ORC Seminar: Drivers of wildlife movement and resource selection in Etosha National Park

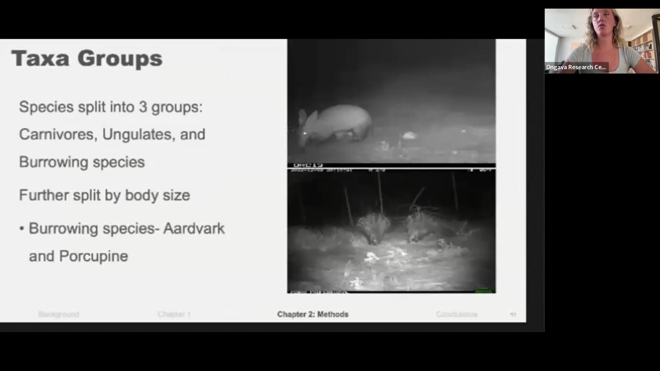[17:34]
can cause large-scale hulls that other larger species will use later on. We had two different types of models, so a frequency model, which looked at the number of crossings in a given time period across season, as well as the likelihood of crossing.
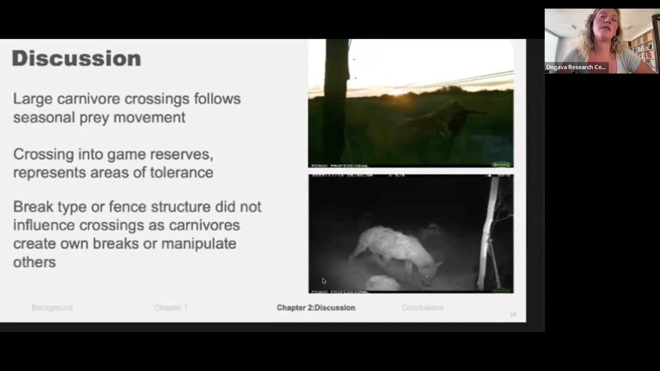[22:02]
However, we also saw that break type and fence structure did not influence carnivore crossings as they're known to create their own breaks or manipulate others as seen by this hyena digging underneath the fence here.